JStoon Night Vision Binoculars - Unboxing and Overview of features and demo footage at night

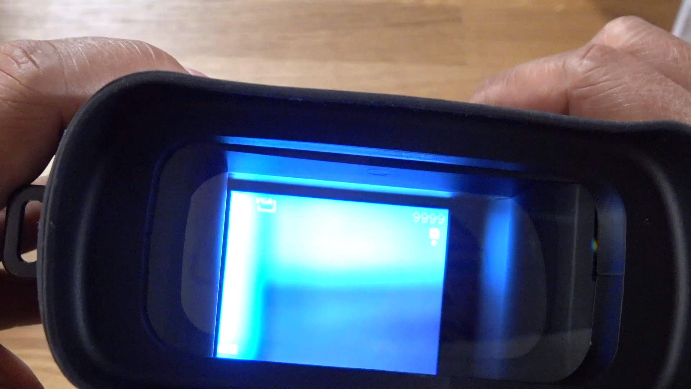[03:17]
If I hit mode it goes to picture and it's VGA quality.